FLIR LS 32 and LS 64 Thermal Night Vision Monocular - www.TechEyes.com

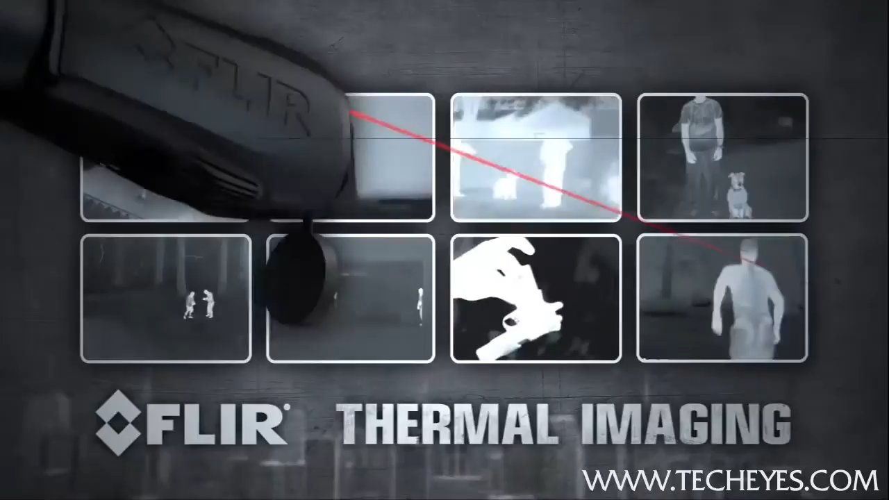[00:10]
The FLIR LS series is a hardened combination of thermal imaging affordability,
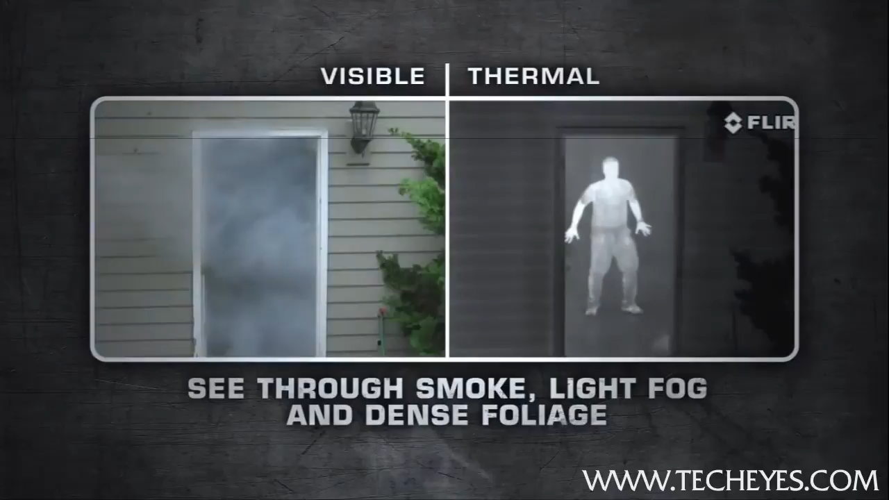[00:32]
The LS has a state-of-the-art extremely sensitive thermal sensor that
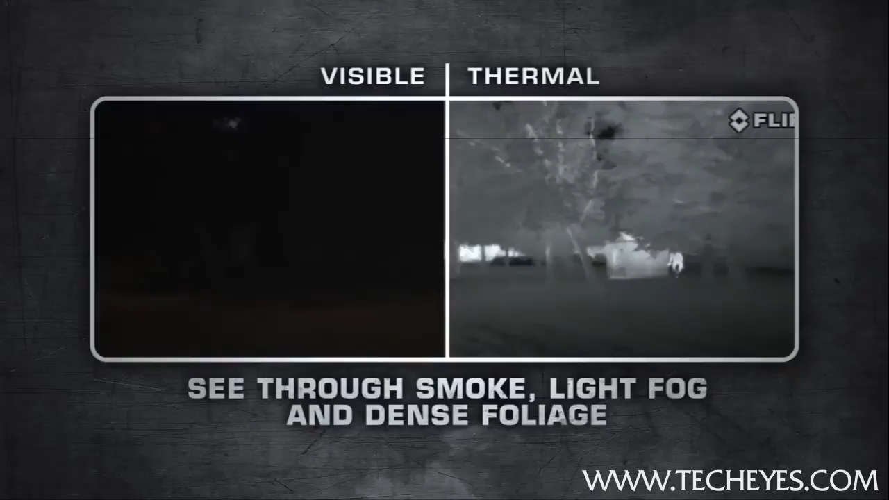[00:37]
delivers superior vision at night and in adverse conditions.